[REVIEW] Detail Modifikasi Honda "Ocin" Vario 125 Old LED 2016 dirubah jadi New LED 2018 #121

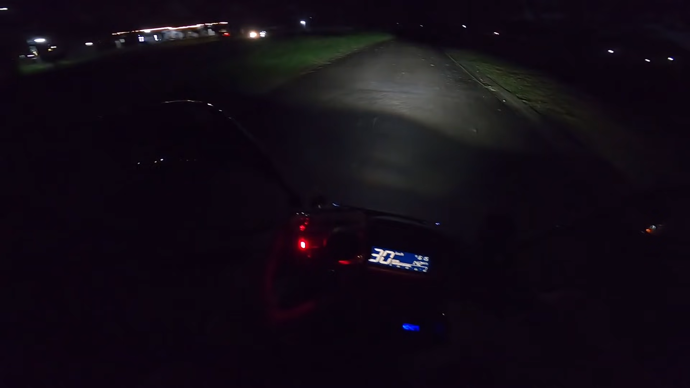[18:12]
gue jepit di apa namanya bracket handphone nih, nggak tahu aman apa enggak, semoga aja aman. Tapi biar lebih aman, kayaknya gue nggak mau nyoba-nyoba deh. Ini gue taruh bawah aja sini.
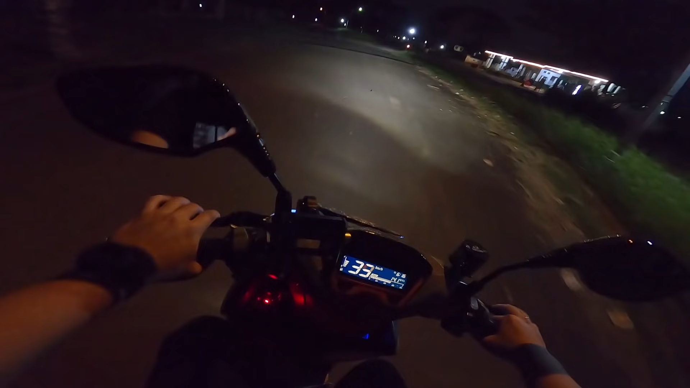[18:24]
Oke, feeling ridingnya ya guys, yang pertama. Ini shock breaker depannya, mungkin feeling gue di setting, jadinya dia maunya lurus terus gitu terus loh. Jadi kalau dibelokin tuh agak-agak keras gitu, atau dia pakai steering damper dalamnya gue nggak tahu ya. Kayaknya sih enggak, cuma di setting doang ya. Knalpotnya yang paling gue suka adalah dia tidak berisik. Nah ini pas banget gelap, ini kondisi standar. Ini kalau lampu jauh, Proji.
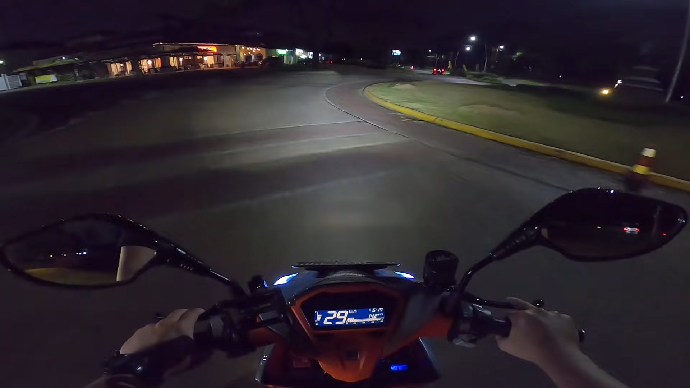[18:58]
Nah, kalau jalan rusak dipakai gua agak ngebut, sebenarnya bukan jalan rusak ya, jalan rusak kayak bolongan dikit itu. Kalau misalnya lu pakai agak ngebut, yang mentok itu bukan di shock breaker-nya, tapi yang mentoknya itu di peleknya sama bannya, mungkin bannya terlalu kecil ya. Ya, treknya sama lah, muter depan, muter tengah, ya gitulah.